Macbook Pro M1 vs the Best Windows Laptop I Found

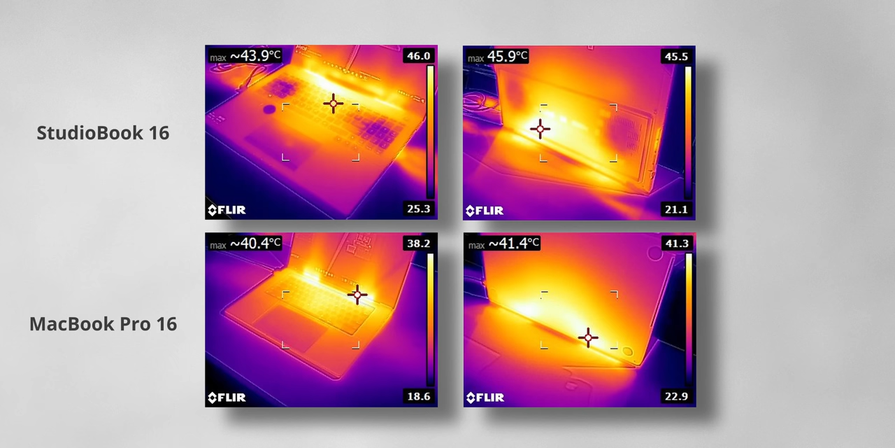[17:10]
surface temperatures are also a lot lower on the macbook pro i was actually thinking to myself am i even pushing this laptop to its limit so here's the thing if you're a creator